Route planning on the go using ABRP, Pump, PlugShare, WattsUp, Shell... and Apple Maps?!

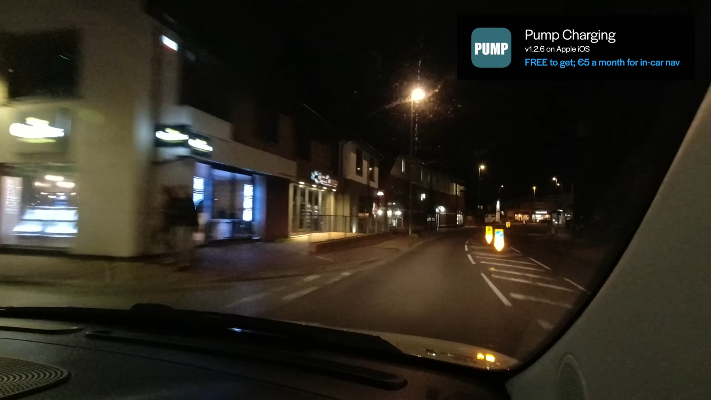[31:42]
Turn right onto Winchester Road. Then, in 300 feet, you will arrive at Winchester Road. Okay, well, there it is, a Shell station.